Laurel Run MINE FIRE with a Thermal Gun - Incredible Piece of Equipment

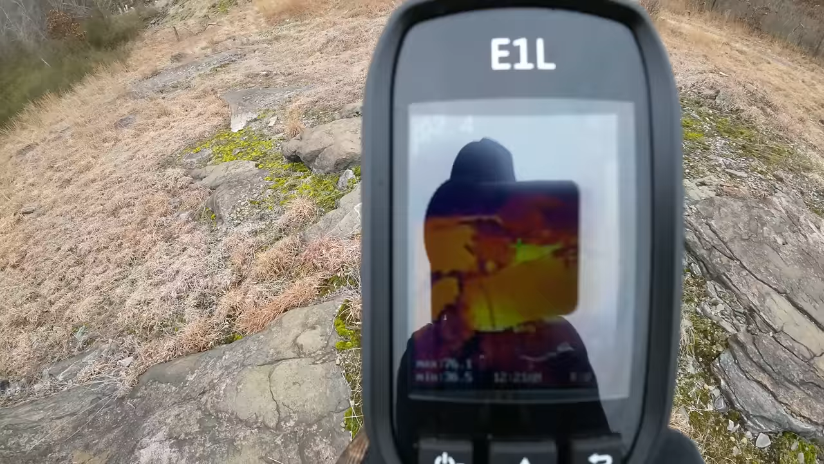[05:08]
and it's showing right where we are a small steam fisher
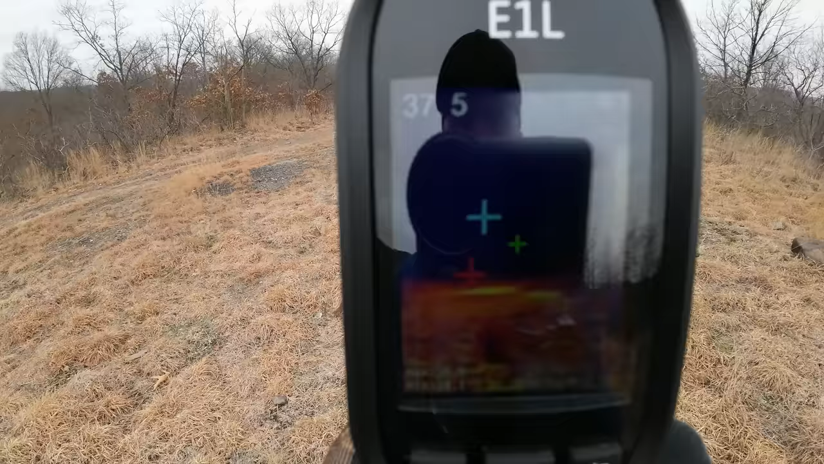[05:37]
pixelated you can't make out items or objects or they don't
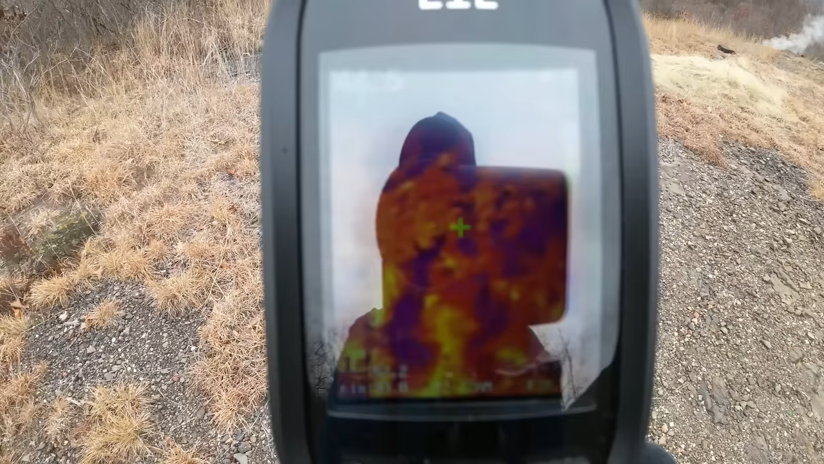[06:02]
and you can see the ground is warm here as we make our way over closer to another active fissure
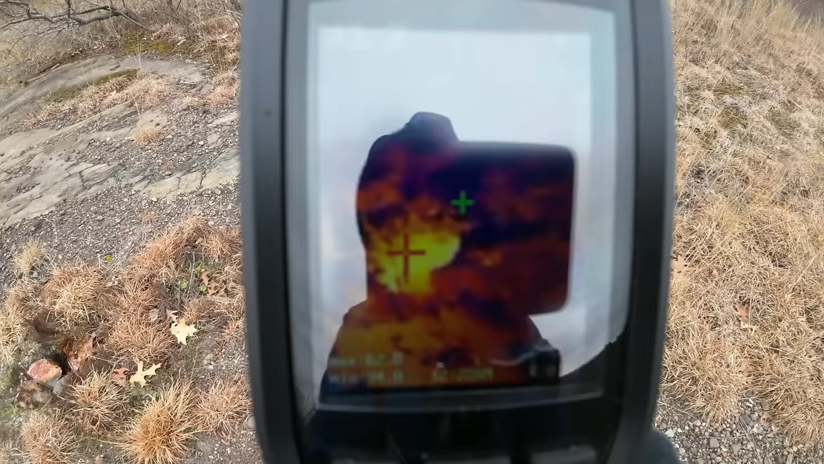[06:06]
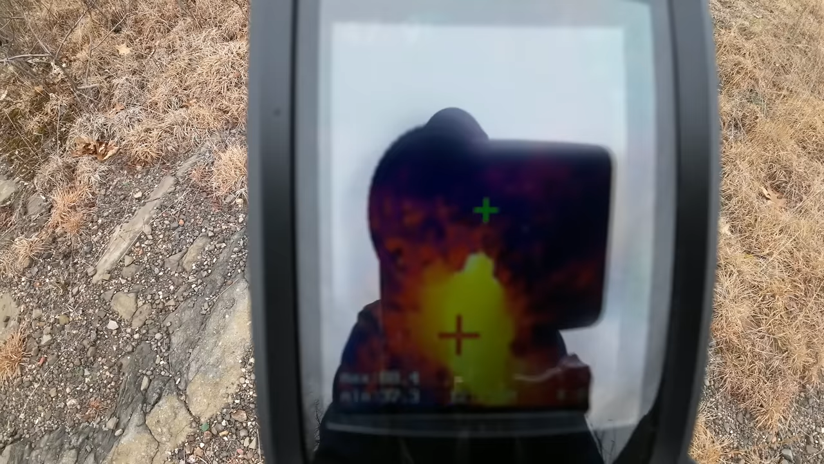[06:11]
and that's what it looks like right there so
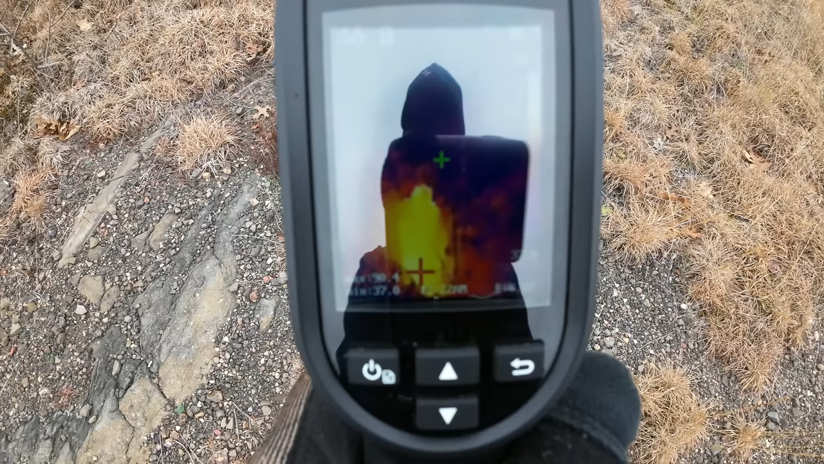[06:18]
all you see is that yellow glowing hole but that's where all the heat's coming from
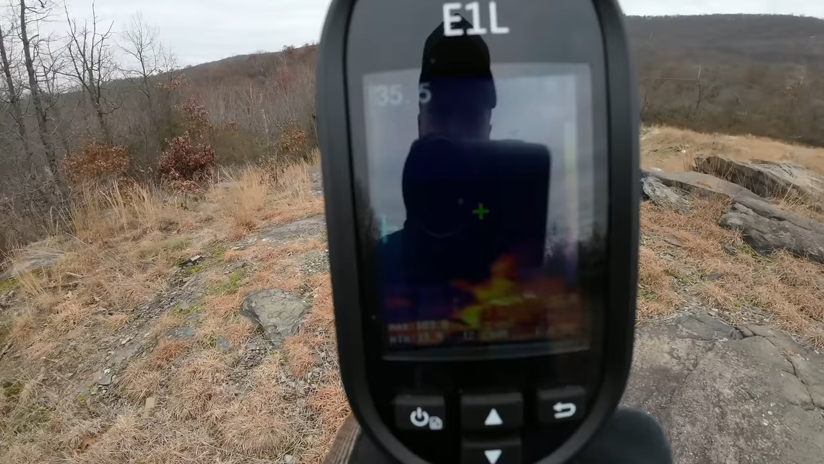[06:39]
i just think that looks so cool though with the steam coming out of the ground like that it's just emanating and the color dictation just really makes it pop
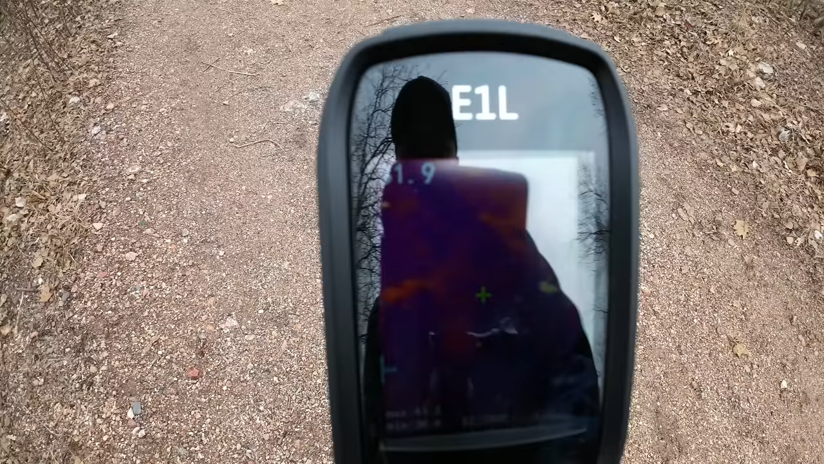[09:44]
temperature as the atmosphere so right here underneath our feet there is no hot zones nothing actively burning
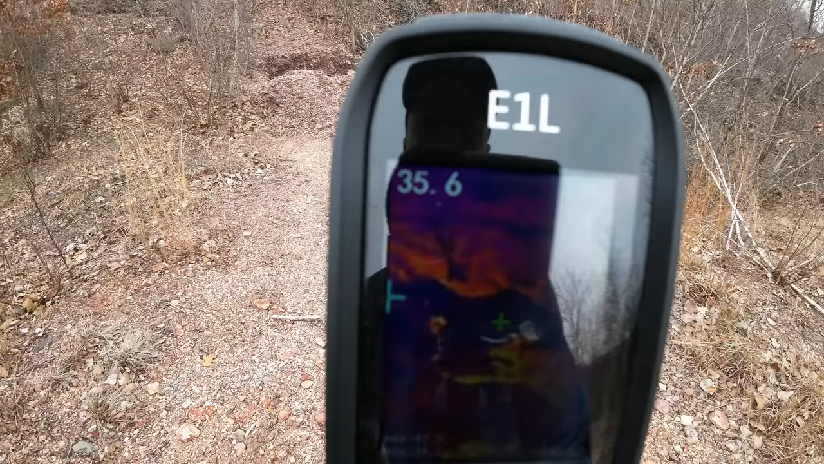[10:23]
going all the way up to 48 degrees 49 degrees where the rest of the atmosphere is in the 30s
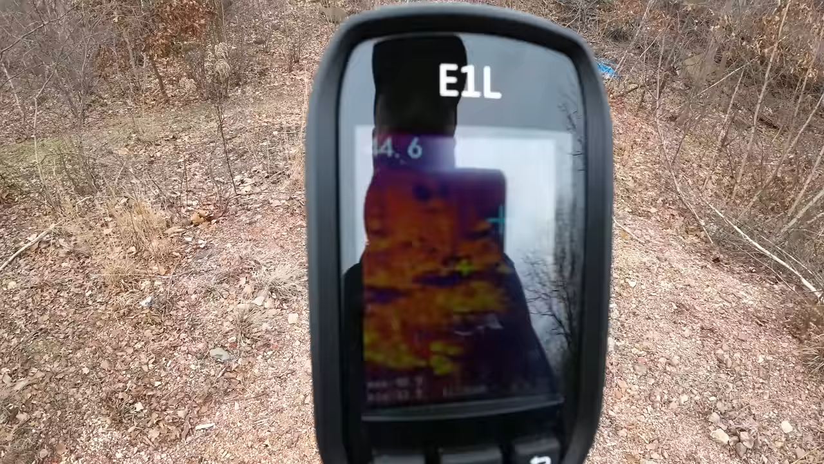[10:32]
so we can actually see somewhere over here there is some warmer areas where the heat is resonating and making its way towards the
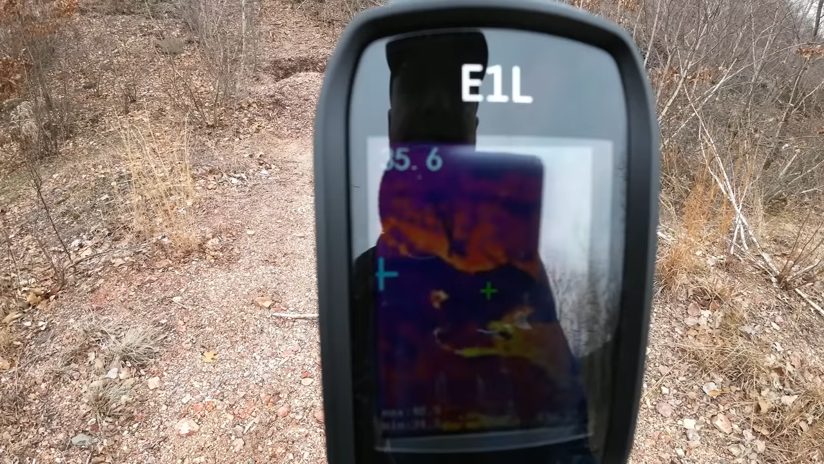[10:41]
surface so this is indeed working as i was hoping it would to show us some warmer areas or hot areas that we can't see
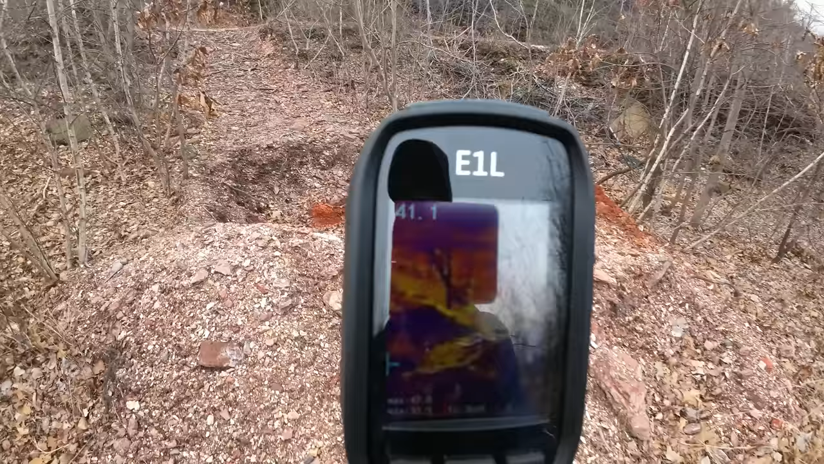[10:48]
with our own two eyes now this is what the hole looks like here it's a dug up hole looks like it was actually recently dug up that's some fresh material but this is actually
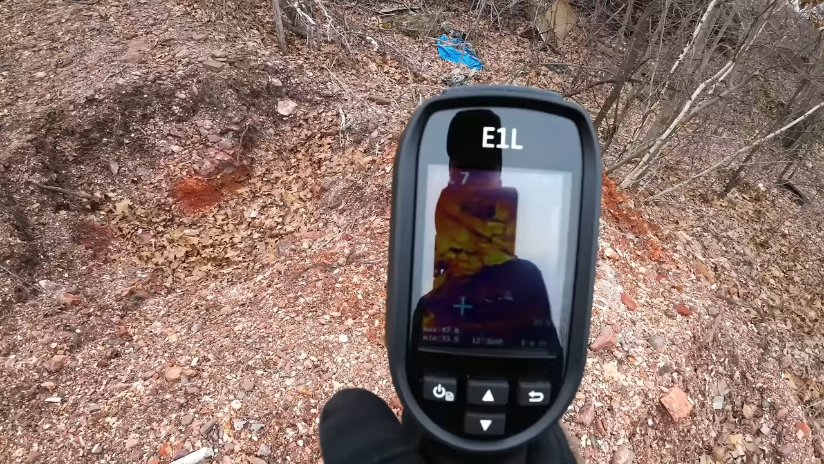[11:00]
showing there is some heat not real hot but definitely warmer than the atmosphere